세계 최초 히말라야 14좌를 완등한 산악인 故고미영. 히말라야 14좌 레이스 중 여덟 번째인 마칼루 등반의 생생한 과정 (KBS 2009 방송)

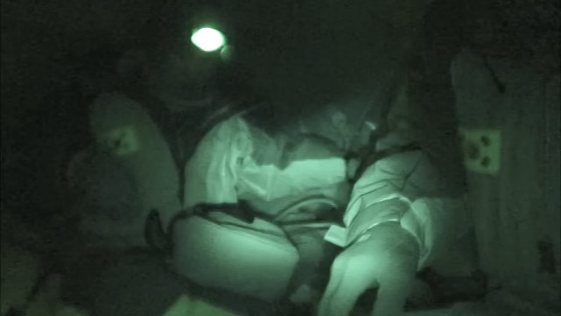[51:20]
깊은 밤, 정상 공격을 준비하는 대원대.
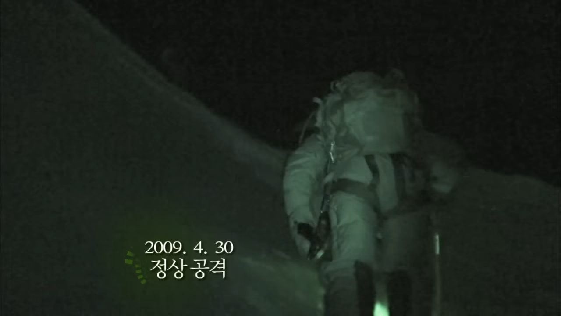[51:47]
어둠을 뚫고 정상을 향해 한 발 한 발 내딛는다.